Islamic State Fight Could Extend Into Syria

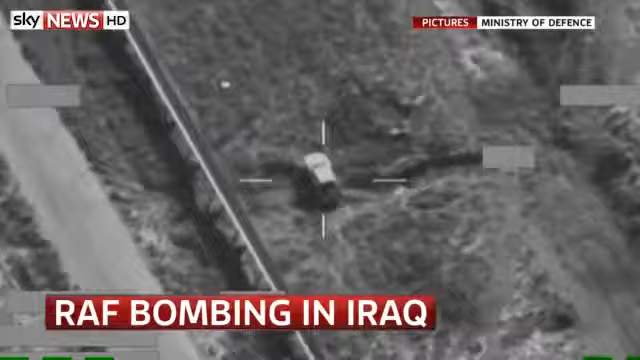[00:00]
Their target was an armed pickup truck, connected to Islamic State.
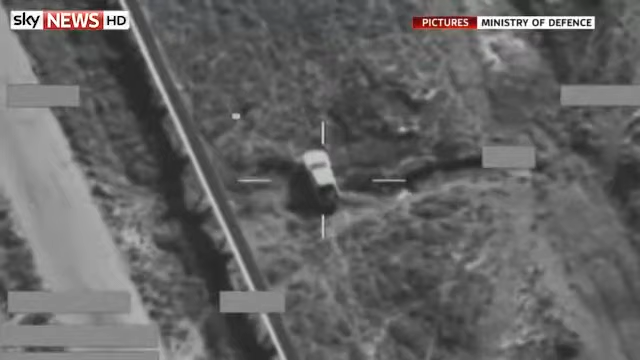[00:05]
They locked on and deployed.
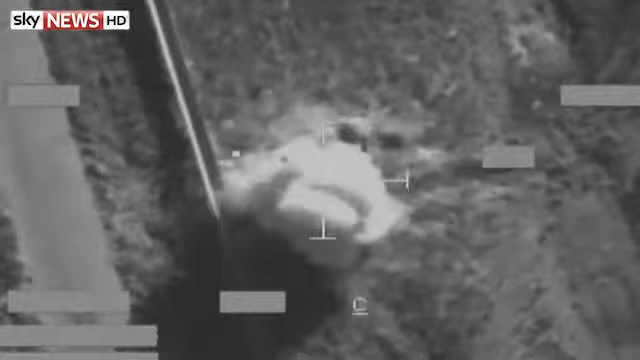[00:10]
The use of a brimstone missile showed power and precision.
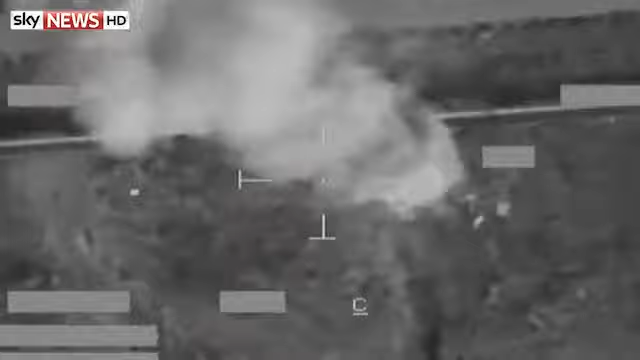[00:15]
It was the second airstrike of the day.